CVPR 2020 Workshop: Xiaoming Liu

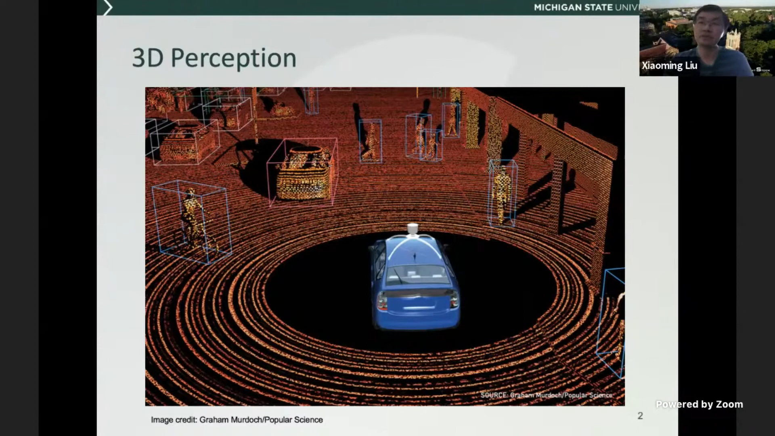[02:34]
But for automated driving, 3D perception is very important that you wish to understand, you know, detect object, you know, tracking, as well as forecasting, do everything in the three-dimensional space. So for this kind of problem, typically, we like to use multiple sensors such as LiDAR, radar, and RGB cameras.